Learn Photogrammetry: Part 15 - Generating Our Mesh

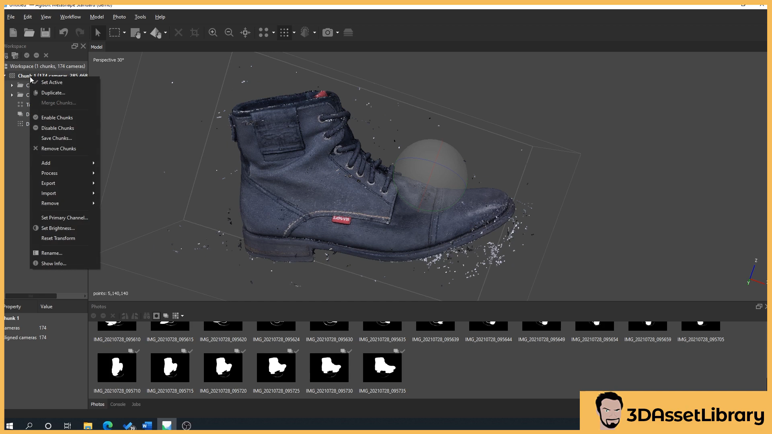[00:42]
As long as yours looks like the previous video or similar to the previous video you're absolutely fine. All that should be different really is just these sort of little areas around the boot and so don't worry about that. What we'll do is we'll right click on chunk, process, build mesh and we're going to go from the depth maps first. What we'll do is we'll just leave it at medium and the face count is high. So the face count, obviously the quality speaks to itself, the higher the quality the more detail you'll get out of it, not necessarily always means that you'll get a better result because sometimes you can get a lot more noise in your picture, in your model sorry. And your face count, generally I'll leave this as high and you'll see why a little bit later down the, a little bit later down the other sections.
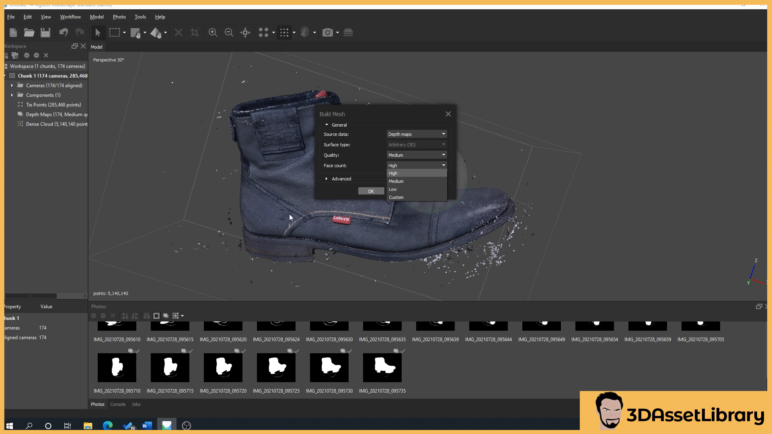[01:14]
This allows us to get our normal map out of here.